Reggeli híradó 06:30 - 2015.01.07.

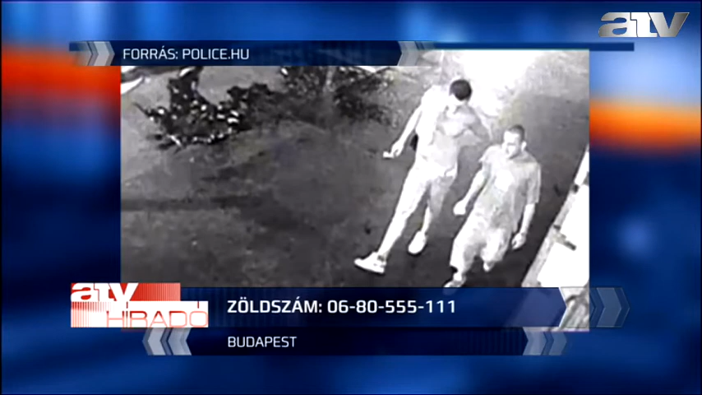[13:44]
kerület Dob utca és Erzsébet körút kereszteződésétől nem messze történt. A rendőrség azt kéri, hogy aki a képeken látható férfiakról érdemi információval rendelkezik,